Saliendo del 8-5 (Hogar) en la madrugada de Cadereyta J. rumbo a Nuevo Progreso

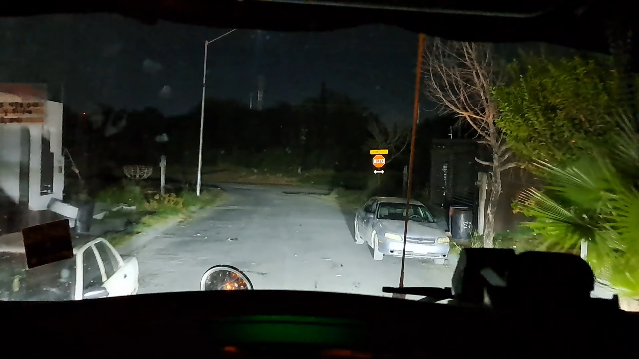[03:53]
Pero bueno, vámonos haciendo pocos. Esto urge. Yo grababa ahorita cuando ya la pensaban y gancho y todo. Saliendo aquí del 8-5.
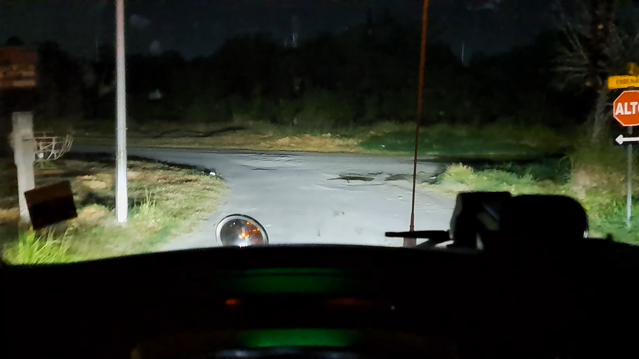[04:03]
Bueno, Rosana, ya vengo casi a pegar a la pensión. Ahorita voy a enganchar y limpiar el vidrio, porque desde hace rato lo ando limpiando. Porque lo lavé, pero el agua estaba muy salitrosa, no sé, se manchó todo.
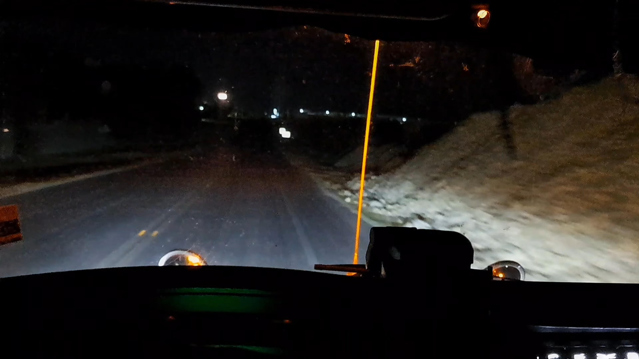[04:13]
Ya lo limpiaba ni fuga. Por venir poniéndole fue un canijo que venía rebasando, no les alcancé a grabar cuando entré aquí la pensión está donde yo dejo el equipo, está sobre el ligamento cadereita.
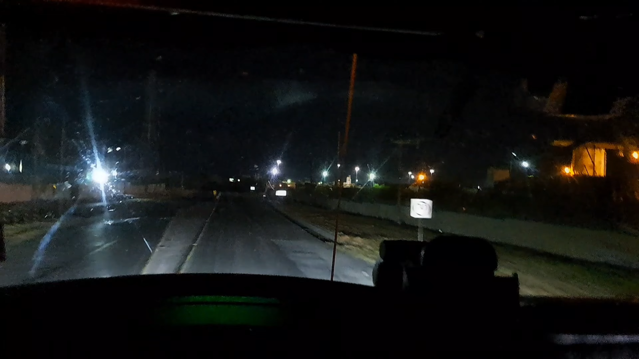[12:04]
Pero bueno, parte del show. Como dicen, hay veces que el viaje se desquita por el tipo de carretera y ves que esto, qué chula tuvo el camino, qué chula carretera hubo. Son pocas. Pero vamos a ver, voy mostrando un poquito los pueblitos que vamos a pasar. Bueno, Rosana, y aquí pasando el ejido La Fragua sobre la libre, rumbo a Reynosa.
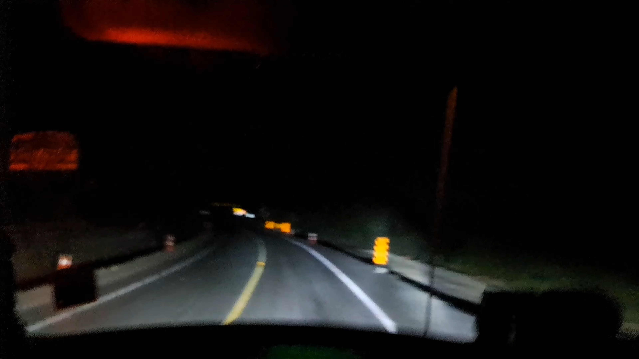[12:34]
O rumbo a China, a Bravo, está el cruce de vías de tren. Recuerden lo que siempre les he dicho, sus intermitentes, bajen tantito los vidrios, sin música, si es de noche apaguen hasta la luz para ver, porque ves que el mendigo no pita.
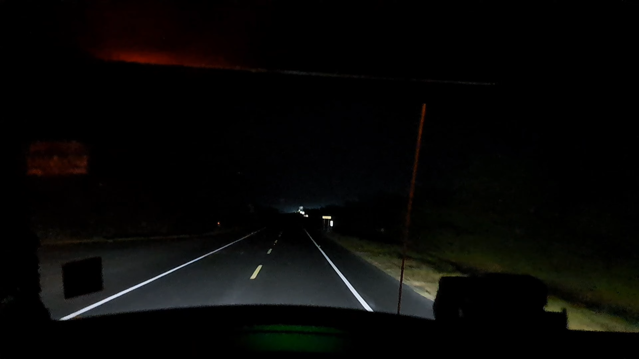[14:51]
Nos echamos para atrás y en eso pasó el tren. Ahí les, creo que tengo el video en TikTok, no recuerdo, lo voy a buscar. Aquí está la entrada a San Juan.
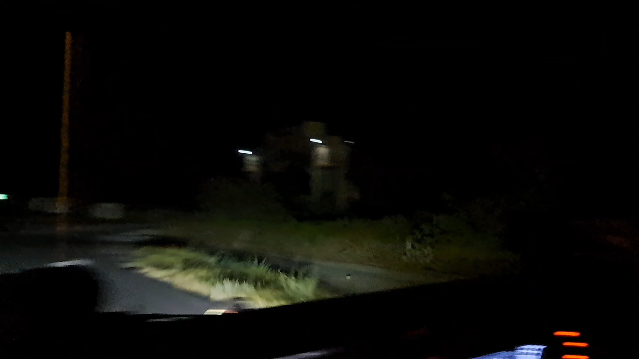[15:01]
Una del béisbol en México. El parque, muy bonito el parque, a un lado de las vías del tren. De juguete, no, de alguna ocasión echamos de vuelta para que lo conozcan, quien no lo conozca. Y quien sí, pues ya sabe lo bonito que se ve. O lo bonito que está. Seguimos avanzando. Esperemos y con esta tranquilidad que vamos, todo el camino. Tienen más camiones atrás. Entonces, vamos a darle.
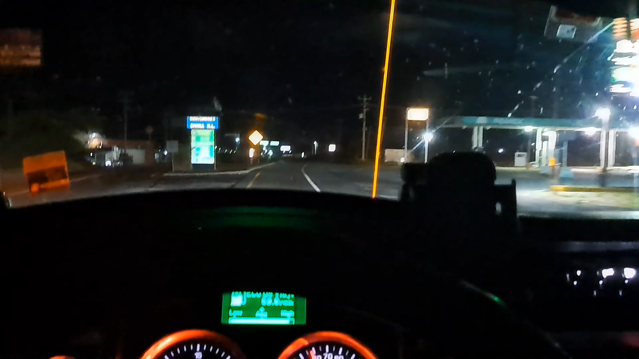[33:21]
Bienvenidos a China Nuevo León. Está un restaurante atrás, cachambito o algo así. Está ahí abierto. El cafecito para almorzar. Depende que se ofrezca. Ahí está. Esa es China y Terán por ahí, o le das por acá y vas para General Bravo o Reynosa. Entonces vamos para con rumbo de Reynosa.
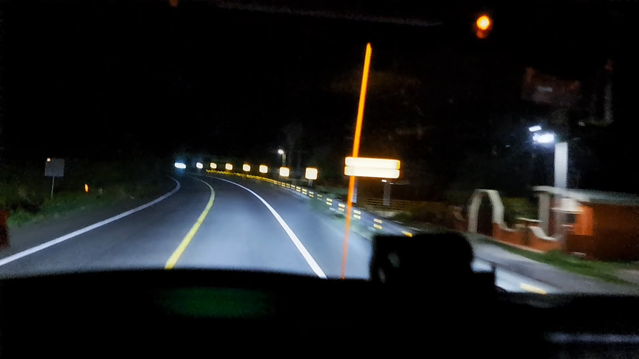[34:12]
es de aquí viene el centro de China y por donde veníamos por el Libre Mendito. En otro video les muestro cómo pasar por China rumbo General Terán, rumbo Monte Morelos, para ir a salir a la carretera nacional. No está difícil, pero es útil saberlo porque no toda la gente lo sabe. Y pues, te puedes equivocar y puedes arrancar cables, entonces no te da chance de que pase por ahí. Entonces ya tengo que pasar por ahí, les grabo para que lo conozcan el tramo.
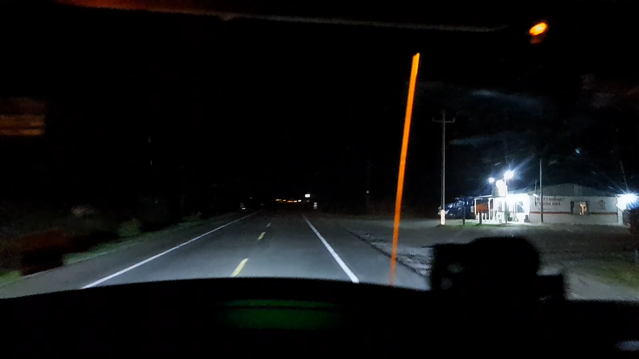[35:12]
Entonces vamos a seguirle avanzando. Si nos paramos con toda confianza, pues si de perdido lo hubiéramos visto, pero lo vamos a... De repente se espanta, o a lo mejor le seguimos. Y bueno, Rosana, aquí está la entrada a General Bravo. a que para no se otra vez a hipervivir porque viene todo lleno de mosquitos y se deje manchar. Están los arcos.
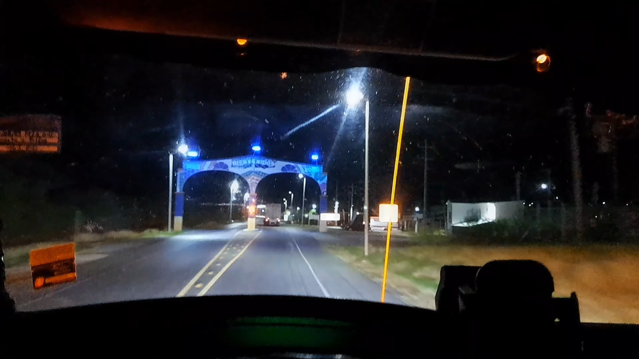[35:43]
Bienvenidos a General Bravo Nuevo León. Ya les muestro dónde está la salidita.
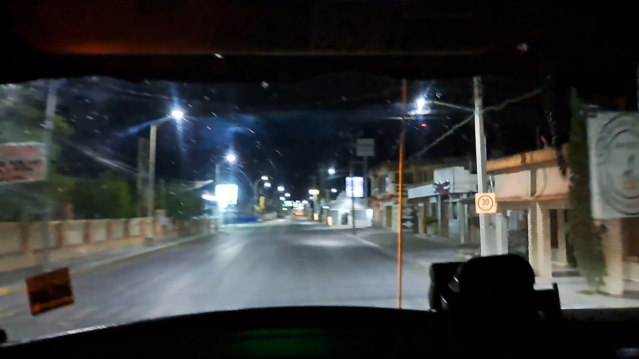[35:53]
Bueno, Rosa, y a quien José Bravo o a quien no, por este pueblito literalmente pasa uno por la plaza. De broma uno dice, no,
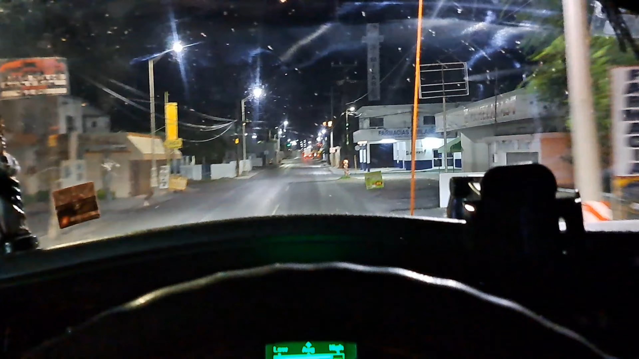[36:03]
pues te pasas hasta por la plaza cuando se equivoca uno y se mete a los pueblitos de las rancherías de las ciudades.
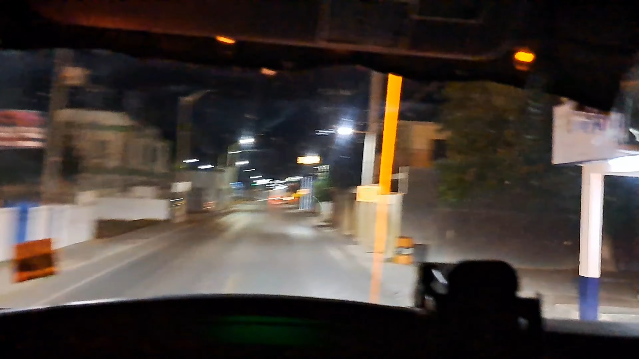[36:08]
Y aquí pasas la plaza principal y la iglesia.
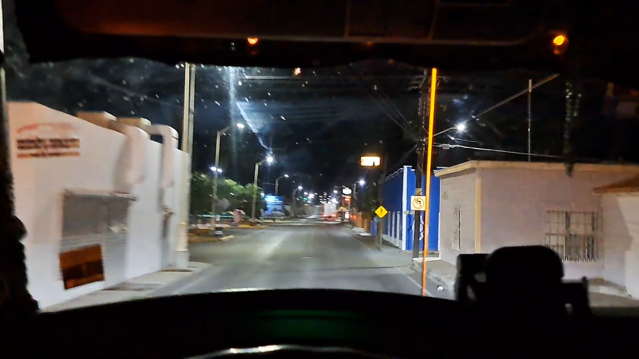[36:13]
Vamos por la iglesia y nos persignamos con respeto. La plaza.
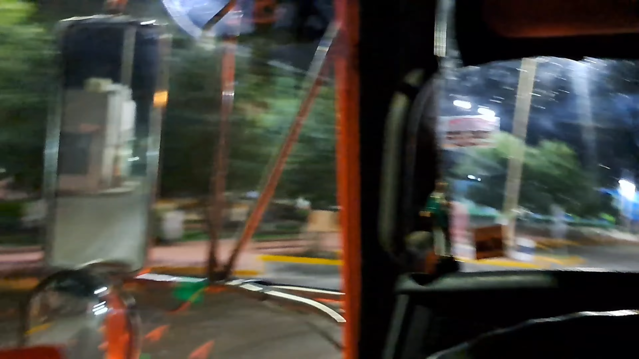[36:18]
Persignamos. Sacamos la vuelta al colegio este que está en el Oxxo, el cabezazo. La vuelta. Aquí adelantito está la salida.
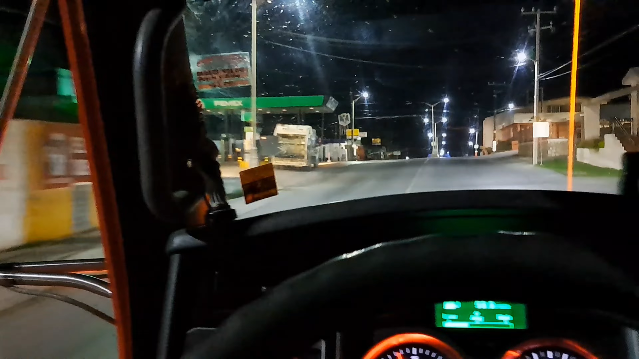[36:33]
Bueno, miren, pasando la gasolinera esta, que está aquí en el treponcito, aquí hace una joroba, como es un trepón, comienza uno a descender, y al pasar este puente, o estos muros de contención,
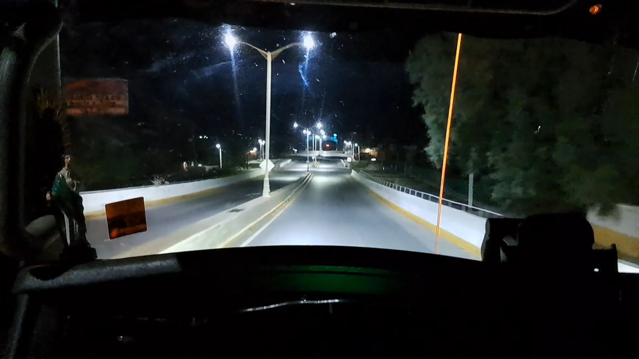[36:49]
donde está el letrero de 40 km por hora, aquí nos vamos a salir antes de llegar al otro arco. Y por aquí nos incorporamos a la lateral de la caseta de General Bravo. Porque por aquí nos mandan. ¿Por qué? Porque de aquí en adelante para allá,
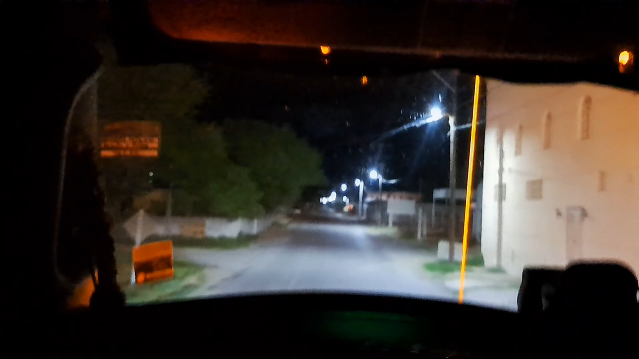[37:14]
lo que pasa es que se reduce a una carreterita vaivén. Que o sea, en carro está media incómoda.